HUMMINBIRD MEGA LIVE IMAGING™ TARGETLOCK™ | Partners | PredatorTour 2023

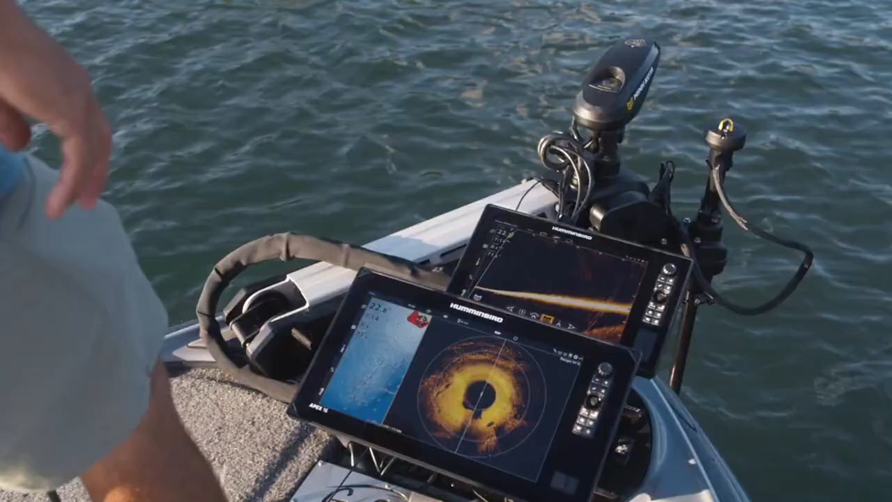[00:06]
Find your angle of attack using Mega 360 Imaging, then lock it in with Mega Live Imaging Target Lock.